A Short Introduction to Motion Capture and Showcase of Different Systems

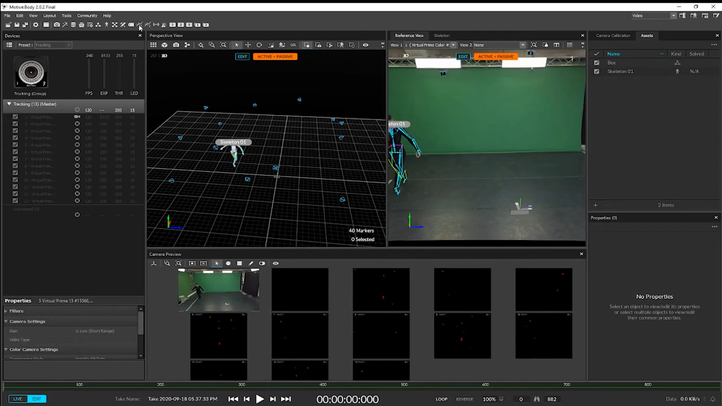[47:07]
we can take a look at how she moved in space
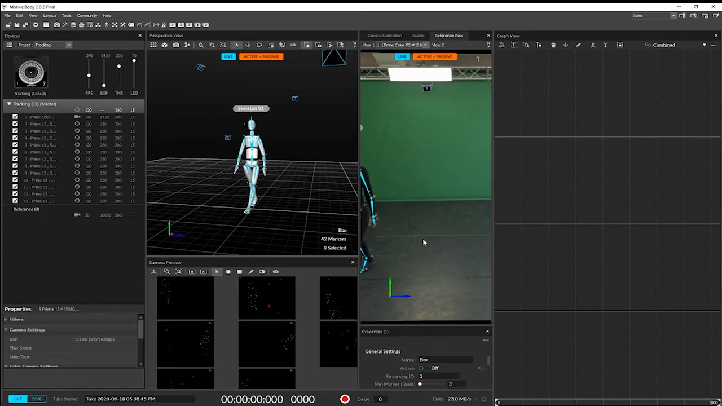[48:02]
cameras and only track where is the marker in the room and don't even you have to use all of the software